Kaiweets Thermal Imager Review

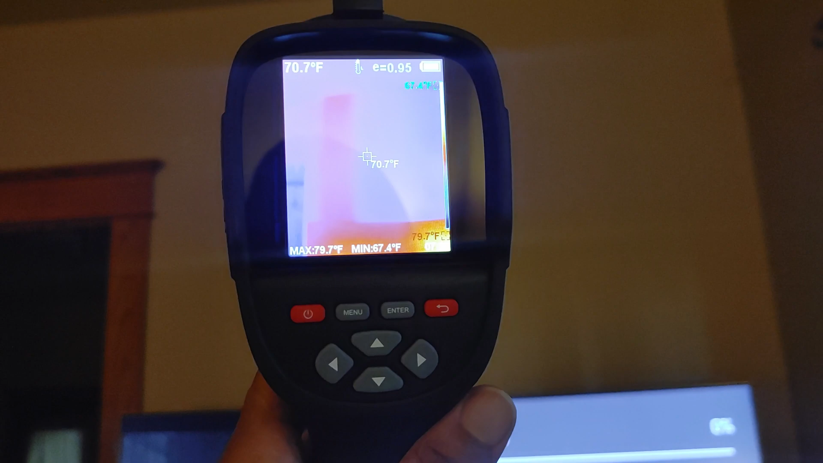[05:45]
On screen: spot 70.7°F, max 79.7°F, min 67.4°F
where the studs are in this house now modern houses i
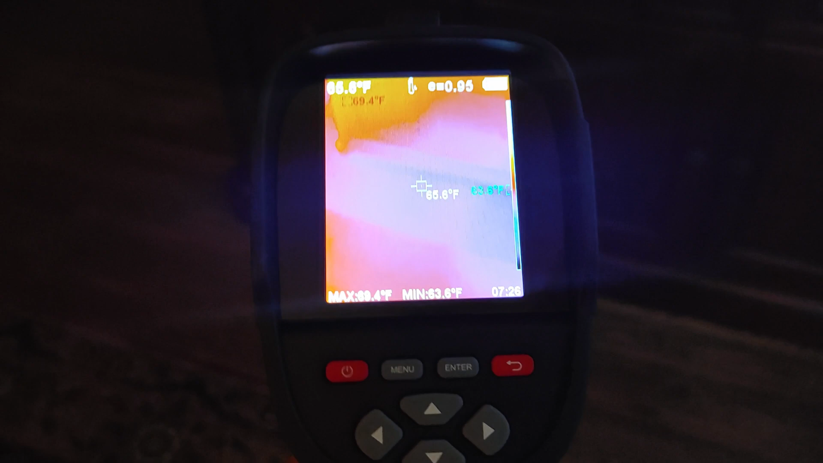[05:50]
can see that now also let's look at the floor we can see more heat
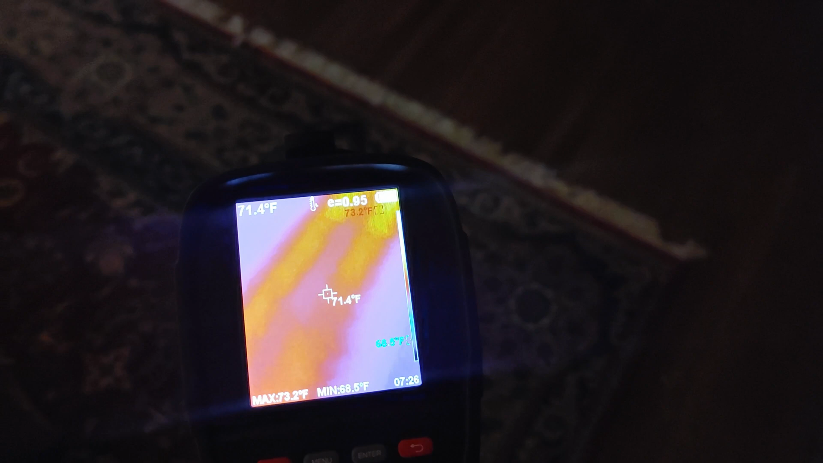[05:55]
On screen: spot 71.4°F, max 73.2°F, min 68.5°F
ducts and here check this out this is through
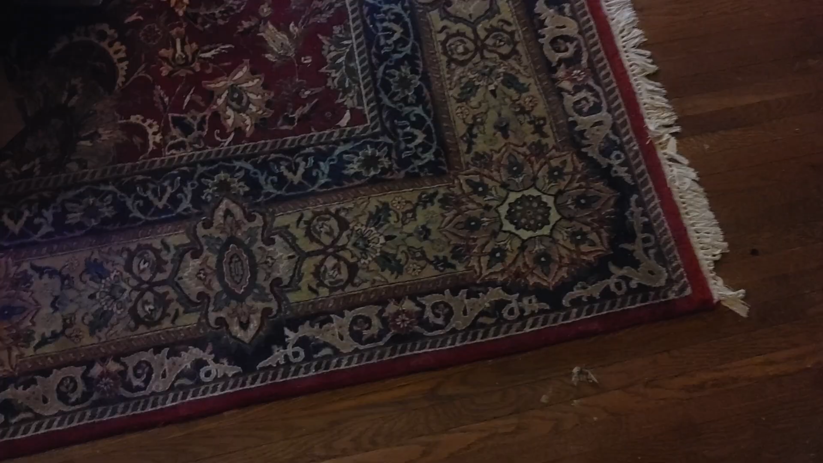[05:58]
carpet and everything but you can see
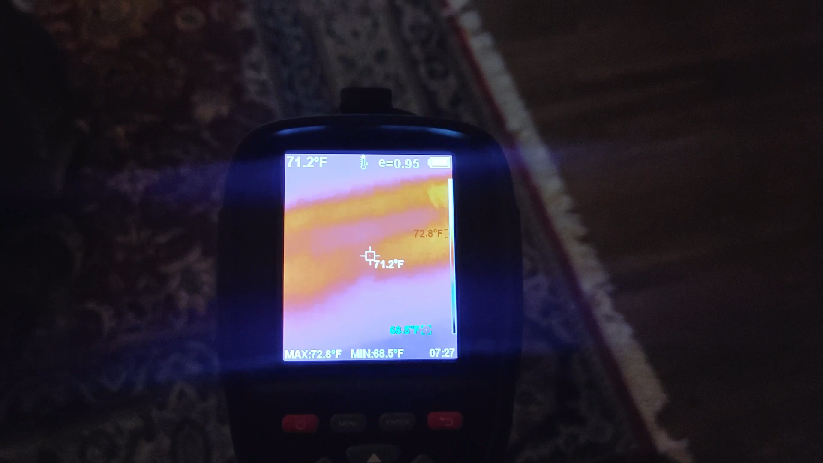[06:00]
On screen: spot 71.2°F, max 72.8°F, min 68.5°F
the heat ducts that run into the room those straight lines
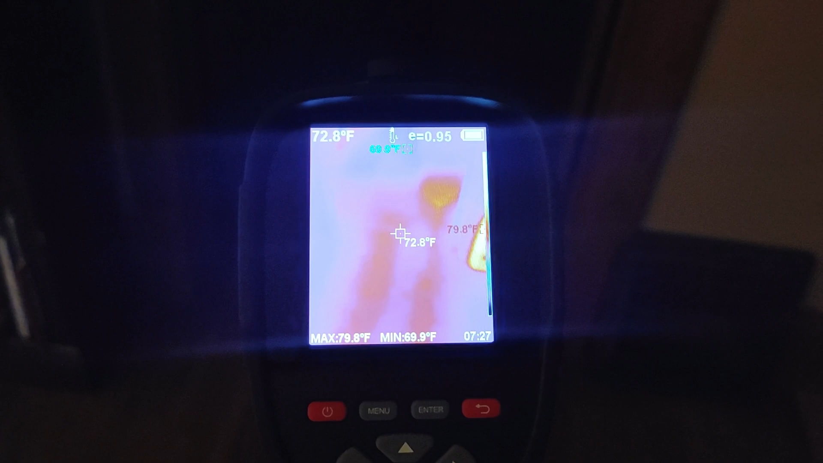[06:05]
On screen: spot 72.8°F, max 79.8°F, min 69.9°F
and they're coming right on over here
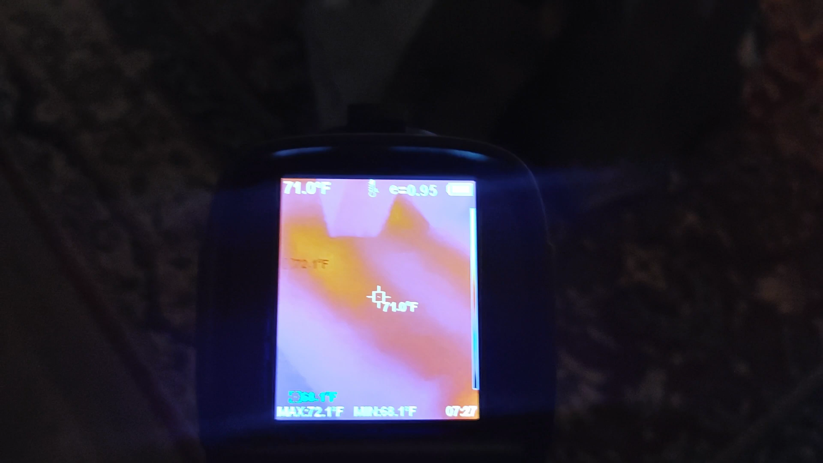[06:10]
On screen: spot 71.0°F
and one stops one stops right here
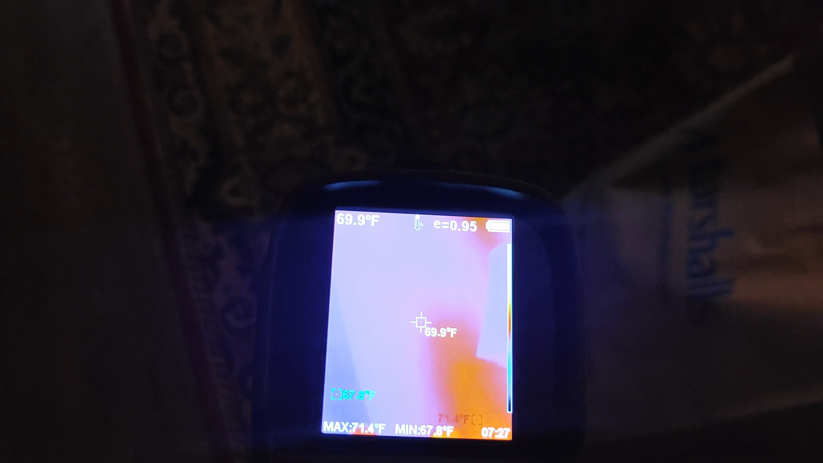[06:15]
On screen: spot 69.9°F, max 71.4°F
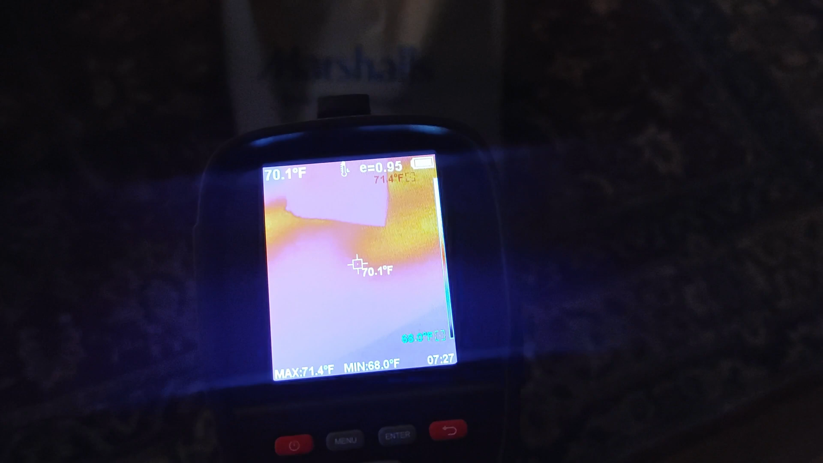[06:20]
On screen: spot 70.1°F, max 71.4°F
right there and then the other continues to go on over right to the register boom
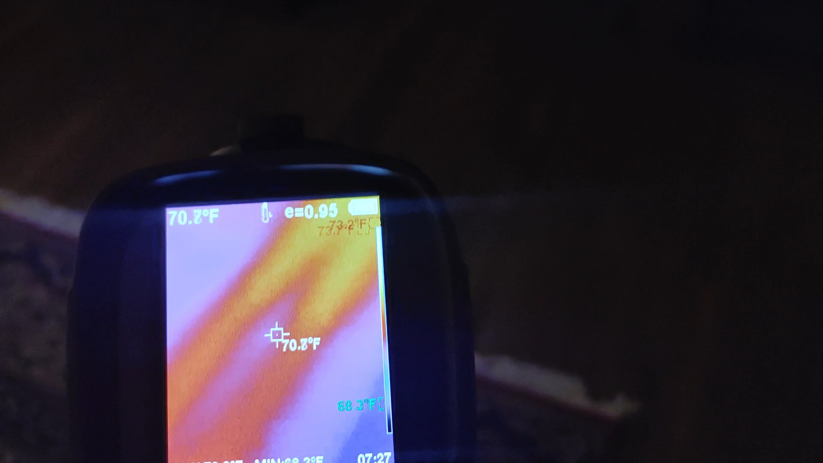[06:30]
also when you are hanging things on the wall
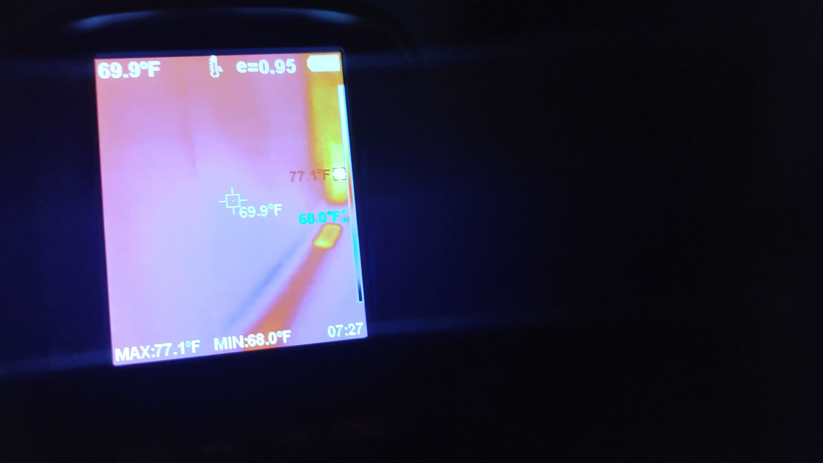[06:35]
On screen: spot 69.9°F, max 77.1°F, min 68.0°F
particularly tvs you'll also see we have another duct as well
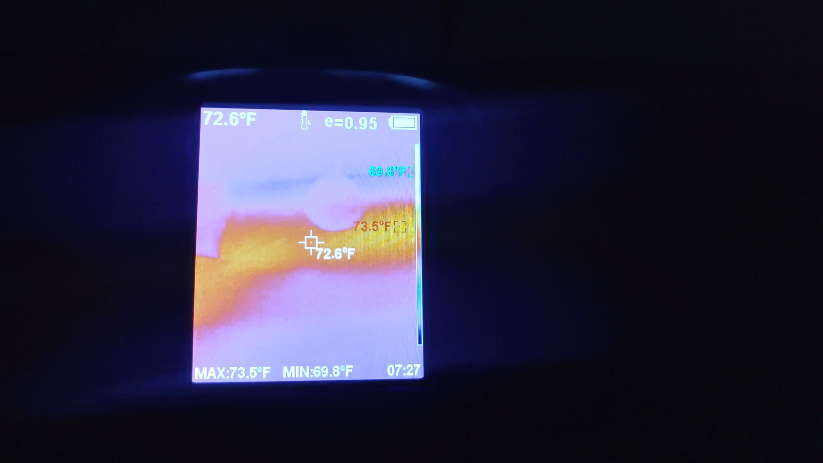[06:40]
On screen: spot 72.6°F, max 73.5°F, min 69.8°F
right there go on to the register that you can see
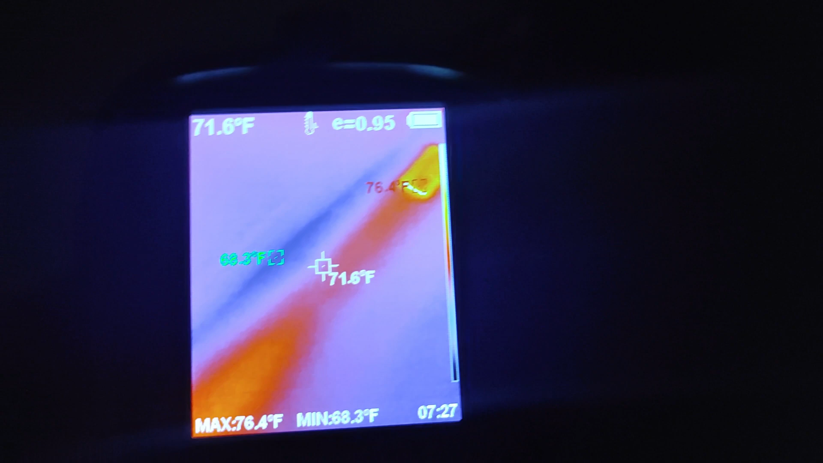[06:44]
On screen: spot 71.6°F, max 76.4°F, min 68.3°F
on uh this screen so i just kind of wanted to walk around a little bit so you guys can check the refresh rate out and see that
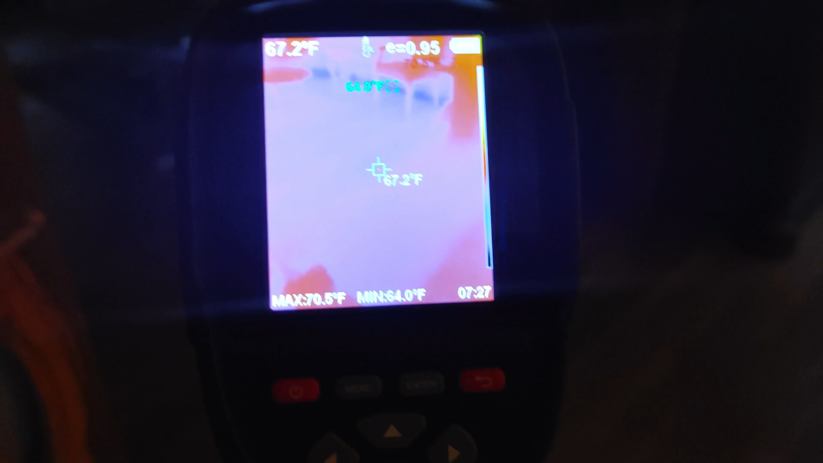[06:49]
On screen: spot 67.2°F, min 64.0°F
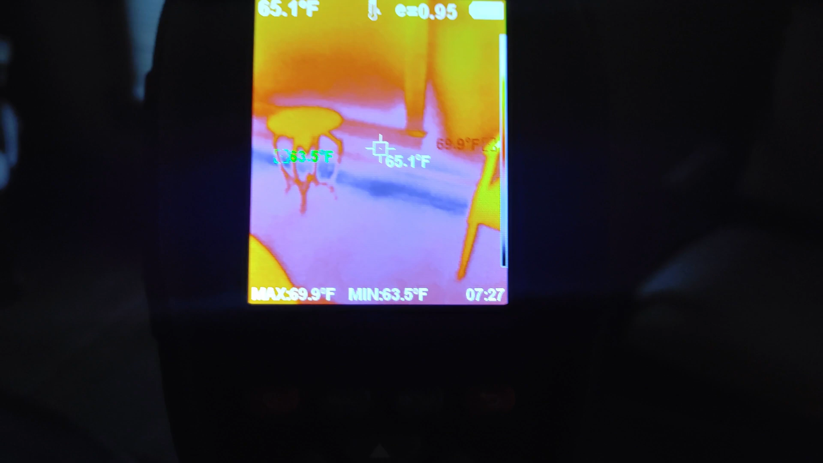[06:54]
On screen: spot 65.1°F, max 69.9°F, min 63.5°F
that does a pretty good job um as for the house you can kind of see what a hundred year
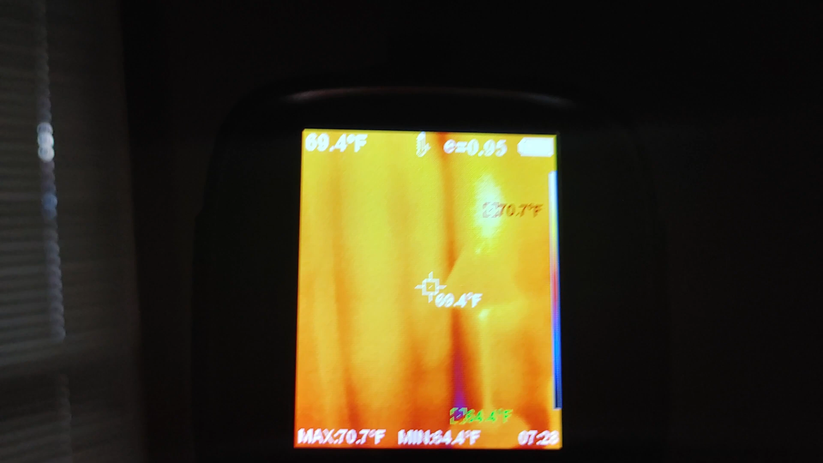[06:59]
house now usually the corners are a little weak in most
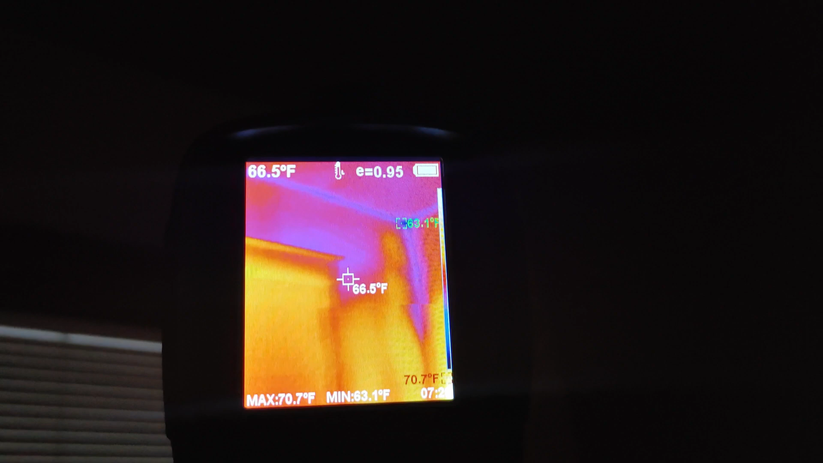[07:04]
On screen: spot 66.5°F, max 70.7°F, min 63.1°F
modern homes but man these older homes sheesh i mean it's really
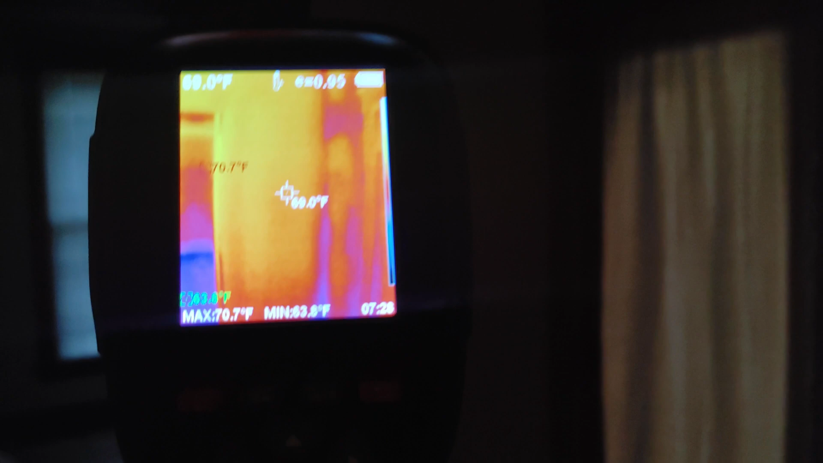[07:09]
On screen: max 70.7°F
solid in this on this floor too to be such an old home and
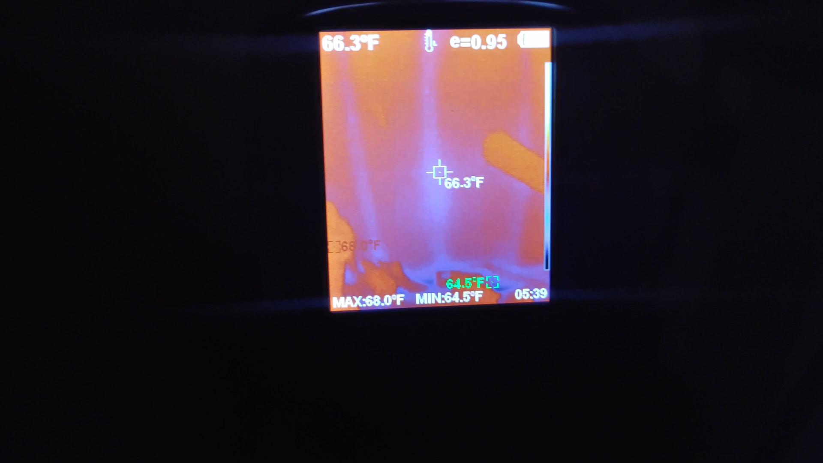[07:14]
On screen: spot 66.3°F, max 68.0°F, min 64.5°F
one more i need to do the stairs because it was that little hot or cold spot rather and we